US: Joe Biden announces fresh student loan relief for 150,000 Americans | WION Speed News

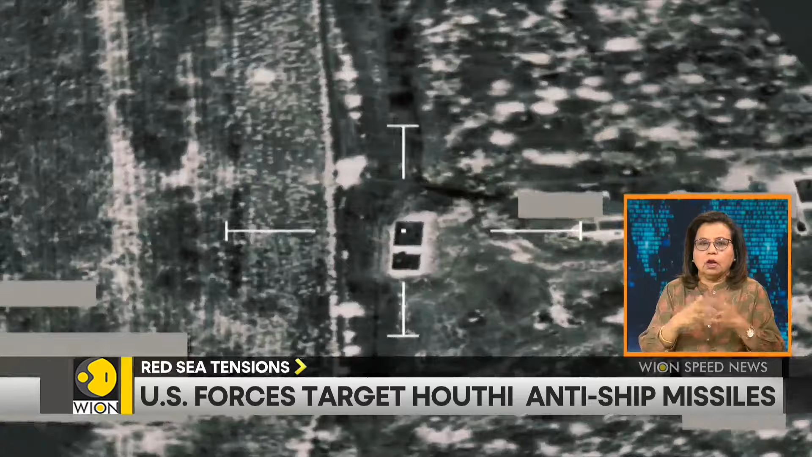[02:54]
forces said they struck seven Houthi anti-ship cruise missiles and an anti-ship ballistic missile launcher in the Red Sea.